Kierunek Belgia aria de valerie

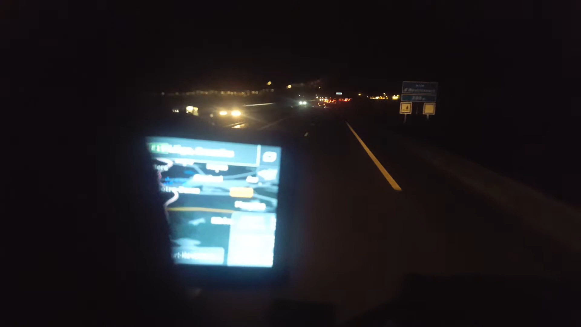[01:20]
Ustawiliśmy sobie tempomat. No 8,9. Idziemy z tym pomacikiem. Idziemy 9,0. Warunki ok. 9 stopni, nie ma przymrozku, nie ma wiatru, nie ma deszczu, nie ma mgły, można jechać.